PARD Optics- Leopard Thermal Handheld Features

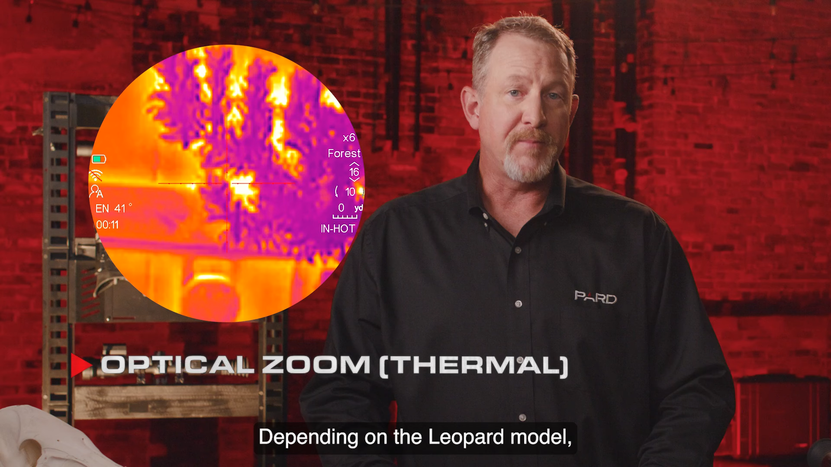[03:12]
Depending on the Leopard model, optical zoom ranges between 1.4x and 3.5x. Digital zoom. You can view magnified HD images without distortion using the 2 to 8x digital zoom.
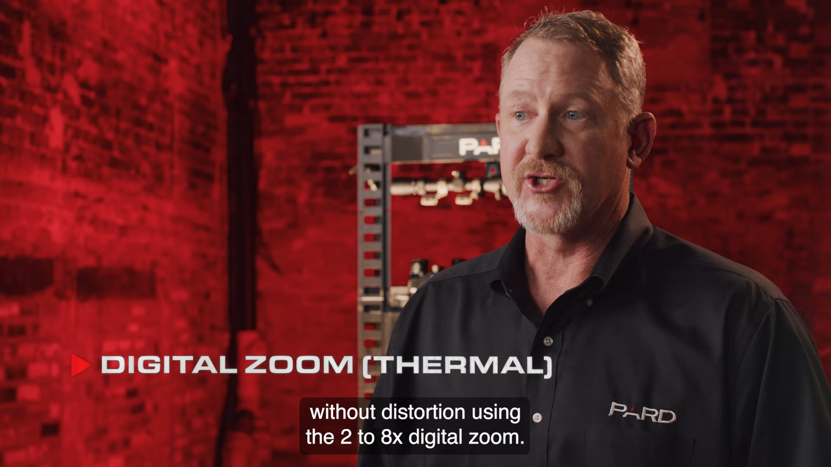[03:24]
It is useful to think of digital zoom as a photo processing software built into your device.
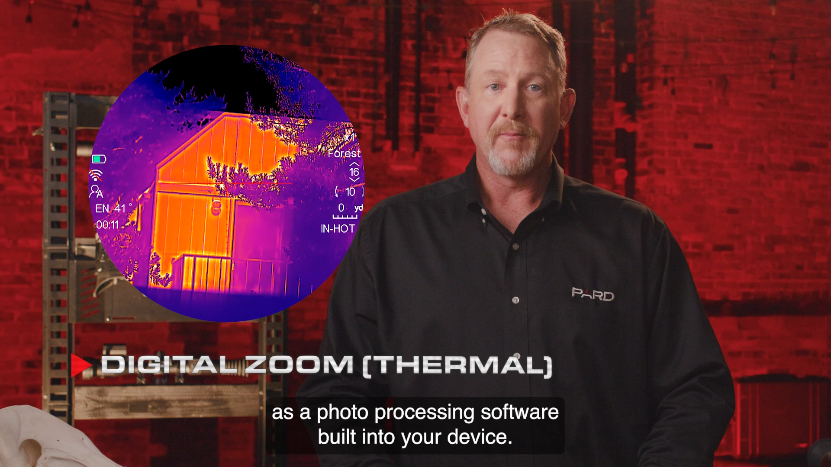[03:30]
By enlarging pixels in the center of the photo and cropping out the rest, digital zoom gives the appearance of magnifying the target.